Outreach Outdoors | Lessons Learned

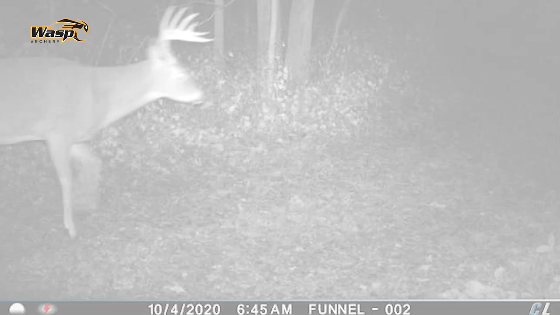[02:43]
One shooter for sure came through here, and, so we're gonna go from there, but we'll see if they come back out.